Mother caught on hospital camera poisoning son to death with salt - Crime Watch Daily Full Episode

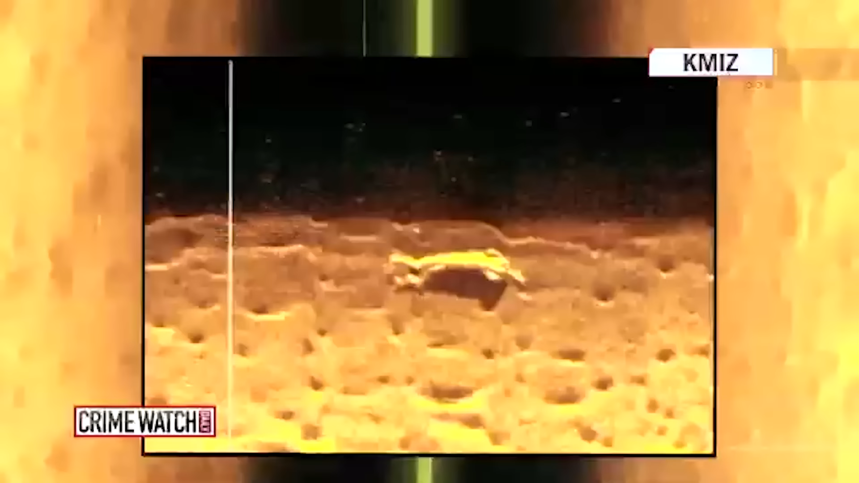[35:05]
Our Columbia, Missouri affiliate, KMIZ, uncovered this sonar photo where you can actually see his lifeless body, 80 feet down.